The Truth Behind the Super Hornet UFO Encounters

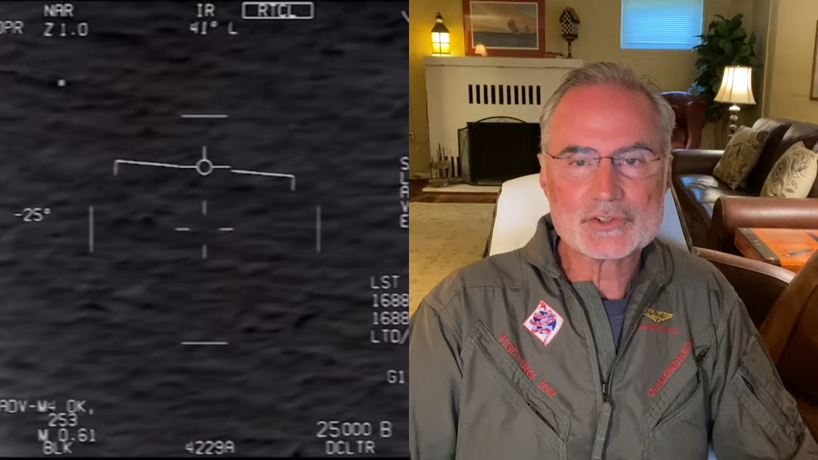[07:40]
What you see here, and I have used the Lantern Pod, which is a FLIR, forward-looking infrared. This is AT FLIR, which is the Super Hornet's FLIR, advanced targeting, forward-looking infrared. And FLIRs basically use not heat, but heat emits light. So it uses a contrast in light to paint the image. You can see in this FLIR footage, the Wizzo in the backseat is able to get a contrast lock.